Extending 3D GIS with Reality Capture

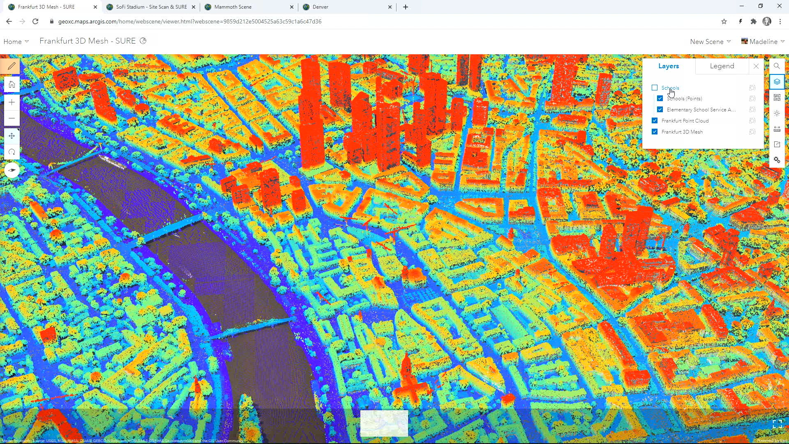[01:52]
Here, the old historic heart of Frankfurt with its more elaborate roof forms lies in stark contrast to the modern high-rises of the financial district. More traditional GIS data can be added in as well.
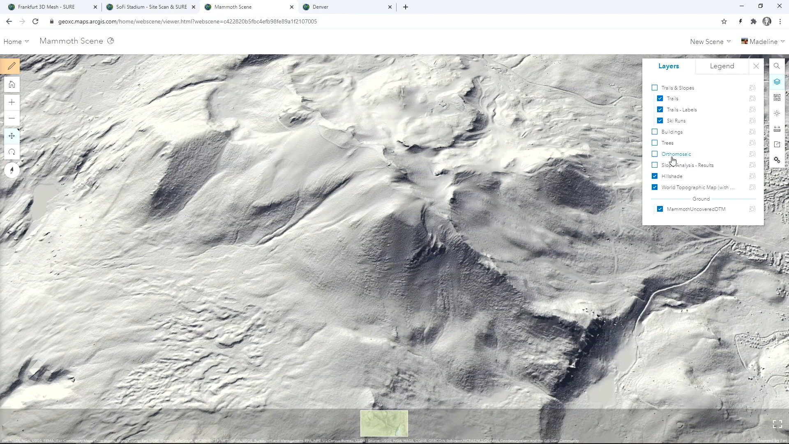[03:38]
Next, we'll add in an orthomosaic that was captured in the wintertime, so we can see the landscape covered in snow when it gets most of its use.
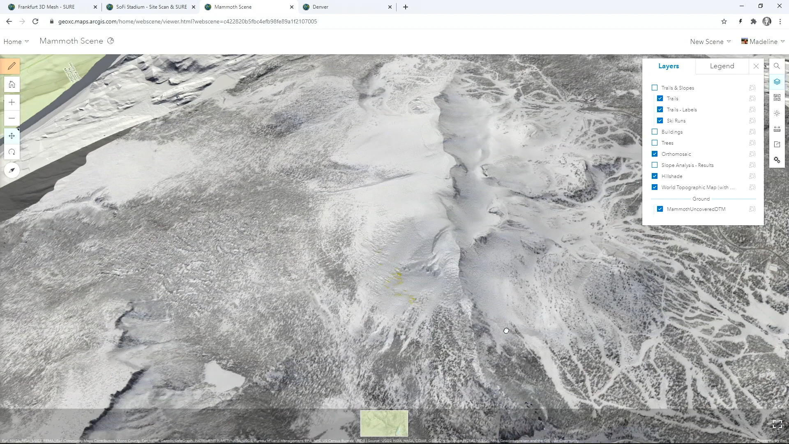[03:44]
And lastly, we'll add in 3D buildings and trees that are derived from LIDAR. And now we have a beautiful, raw view of Mammoth, a realistic 3D model.
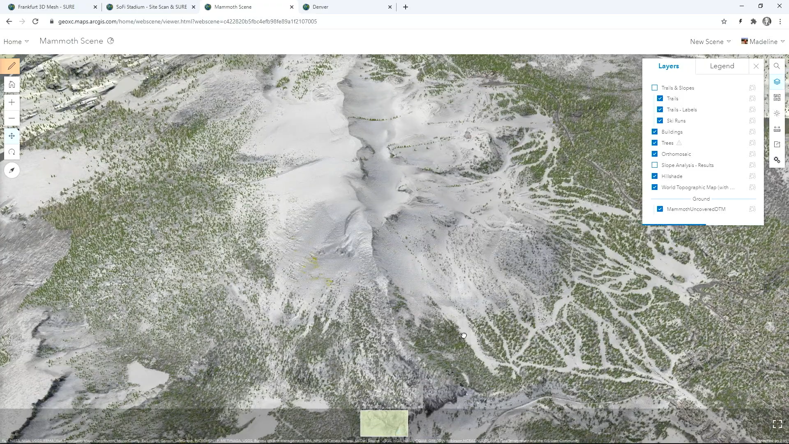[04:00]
Mammoth is known for its world-class recreational opportunities, with skiing in the winter and hiking in the summer.
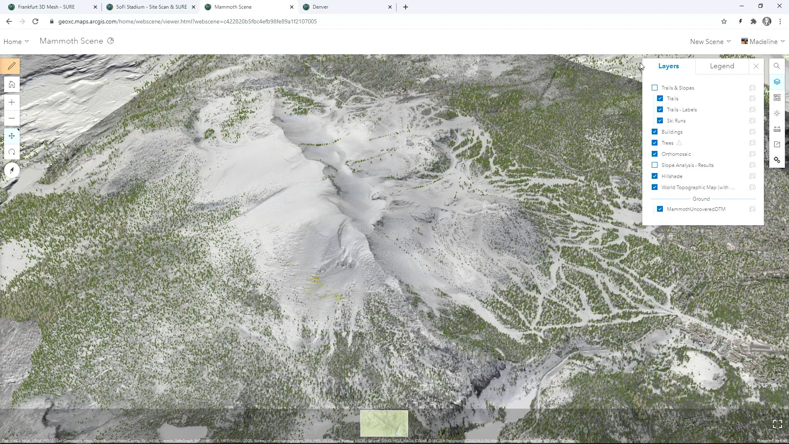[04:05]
Trail and slope data can be overlaid on top of the 3D model, fusing together different sources of GIS data.